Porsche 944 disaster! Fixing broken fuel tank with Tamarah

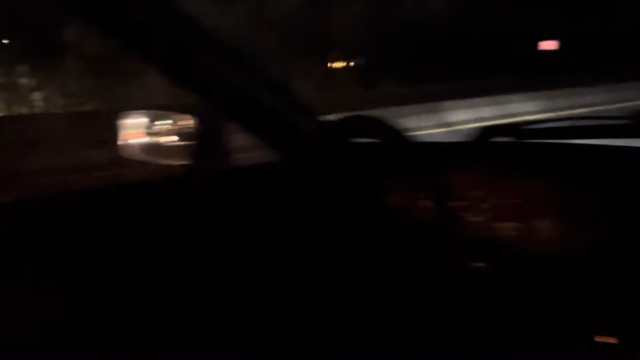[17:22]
all right we're driving and we can see so much light so what's next it looks way brighter on this camera than it does in reality